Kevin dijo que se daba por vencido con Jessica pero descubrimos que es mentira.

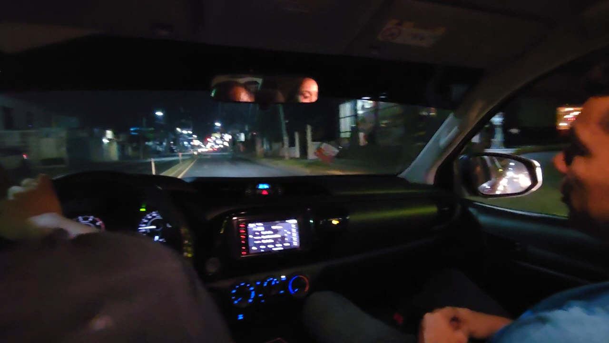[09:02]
todo está cerrado y aquí son las 12 y todo está bien y todo alegre y la gente circulando en sus